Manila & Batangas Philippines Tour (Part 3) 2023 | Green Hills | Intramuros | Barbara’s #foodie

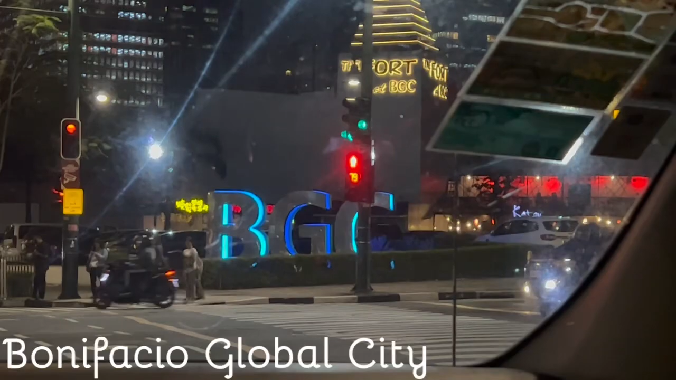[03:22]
This is the Financial Business District in Metro Manila in Makati.